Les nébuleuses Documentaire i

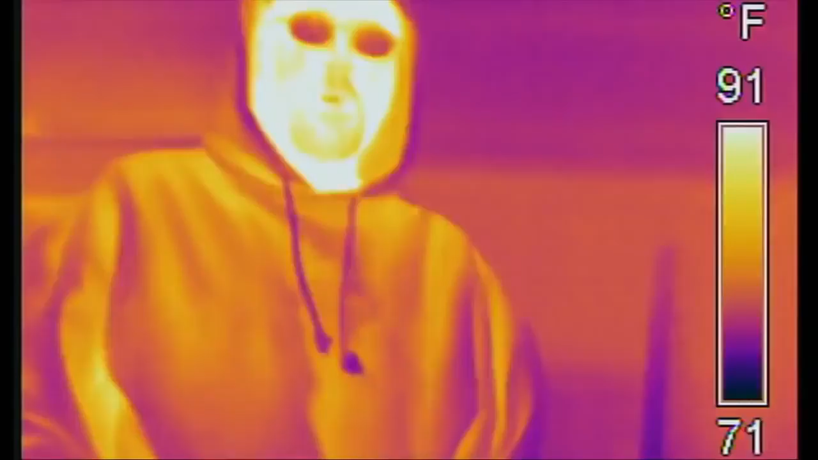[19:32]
On screen: scale top 91°F, scale bottom 71°F
Étant donné que la lumière infrarouge est émise par tout ce qui est chaud, on l'utilise souvent pour détecter la chaleur.
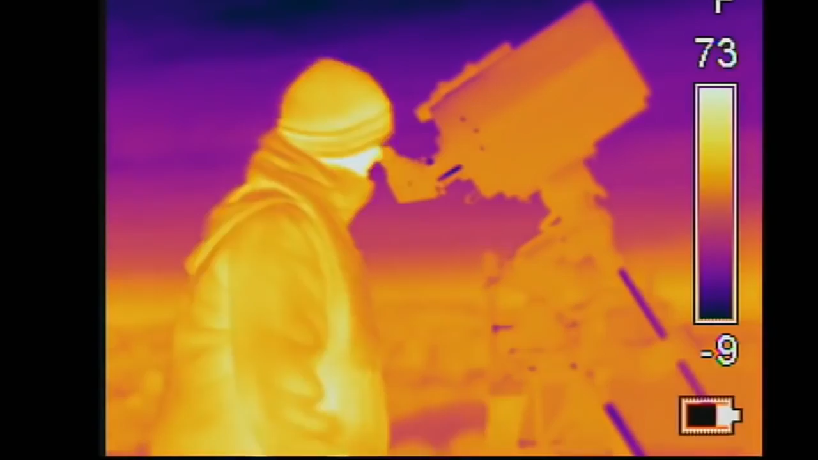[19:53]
C'est de cette manière que les infrarouges peuvent se servir de la chaleur du corps pour nous montrer des astronomes amateurs qui travaillent dans l'obscurité de la nuit.